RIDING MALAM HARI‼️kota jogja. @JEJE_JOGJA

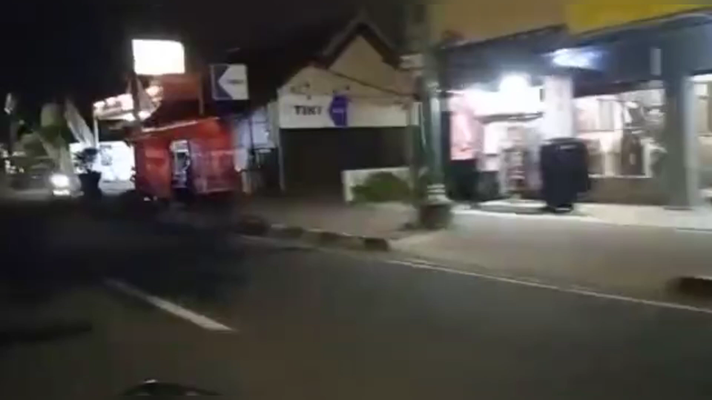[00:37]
Lihat teman-teman, di sebelah kanan jalan kita ketemu beteng tua, yaitu beteng keraton, namanya pojok beteng utara.
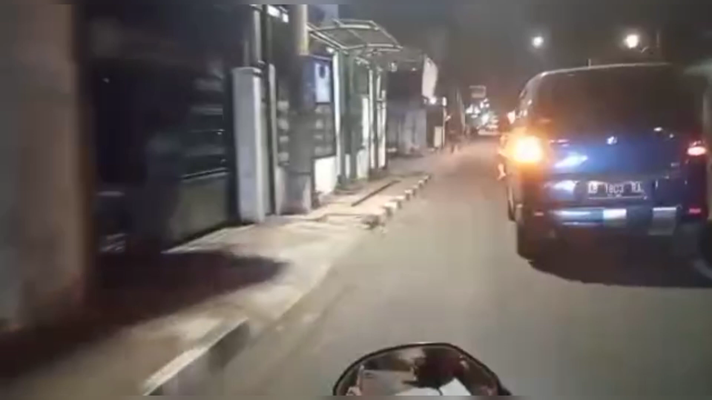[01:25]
Nah, ini aku masih jalan lurus, nanti kita ketemu perempatan Kauman.
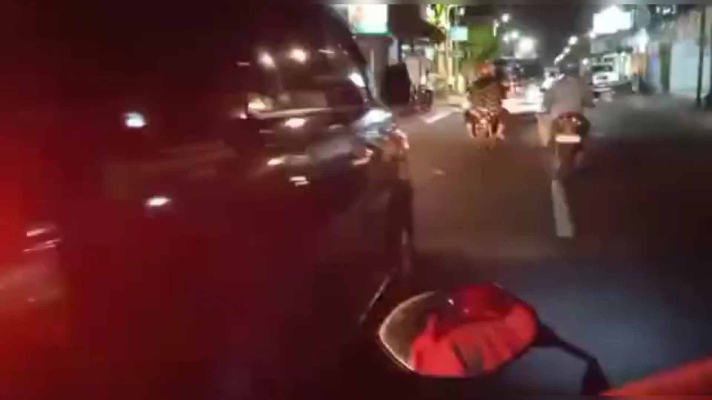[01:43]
Nah, ini aku masih jalan lurus ya teman-teman. Nanti kita ketemu perempatan Kauman.
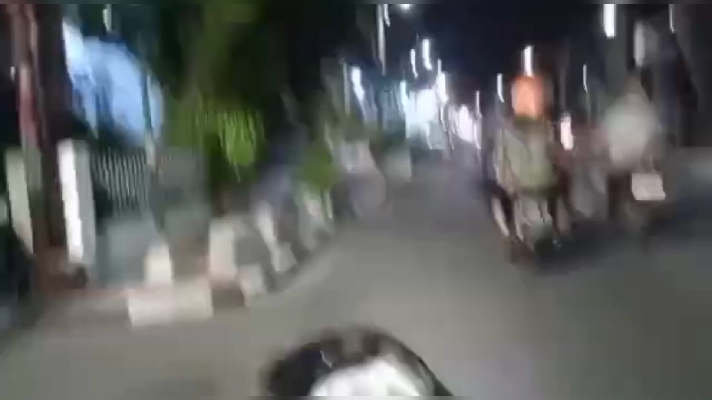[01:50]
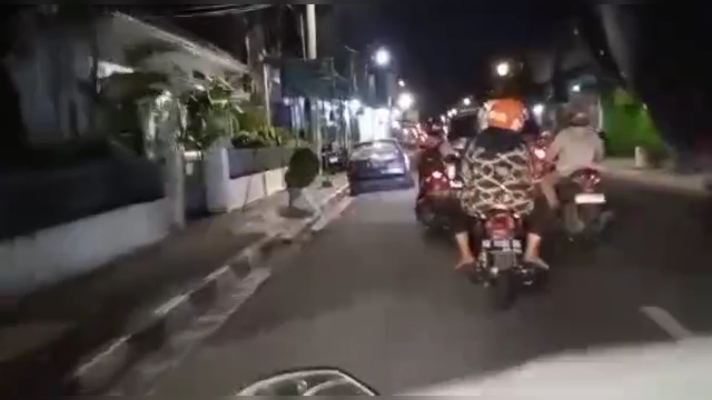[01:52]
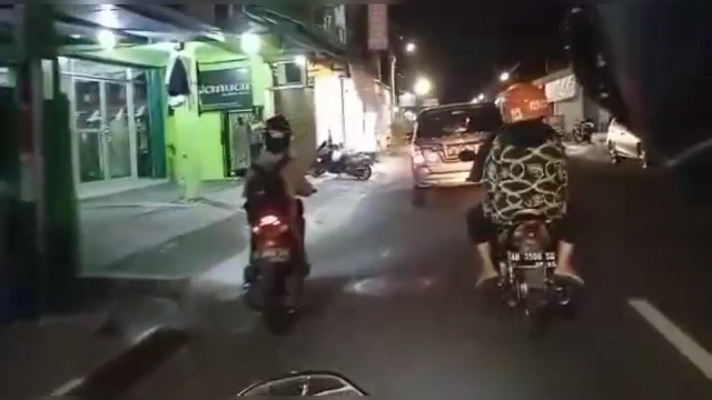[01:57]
Nah, perempatan Kauman sudah ada di depanku ya teman-teman.
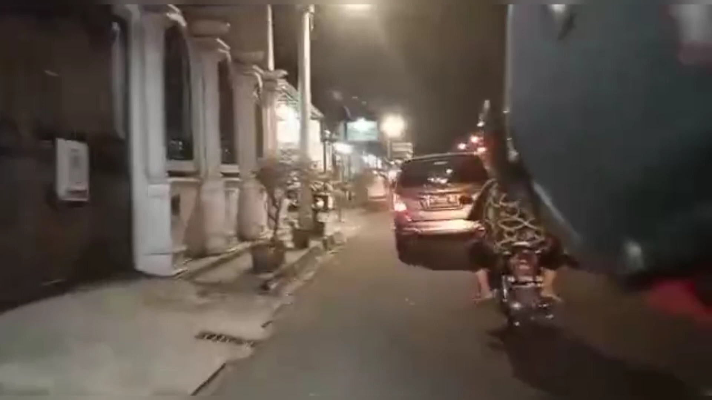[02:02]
Kalau kita ke kanan, kita menuju Plaza Ngasem. Dan kalau ke kiri, menuju jalan Kiai Haji Ahmad Dahlan.
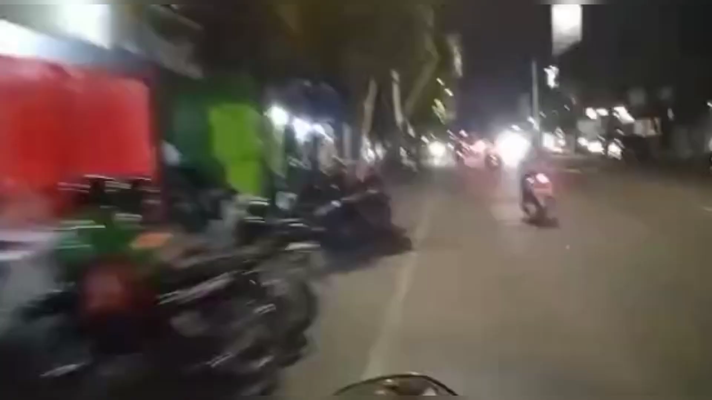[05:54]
ada toko elektronik, dan di jalan Dirjen Katamso ini kita akan menjumpai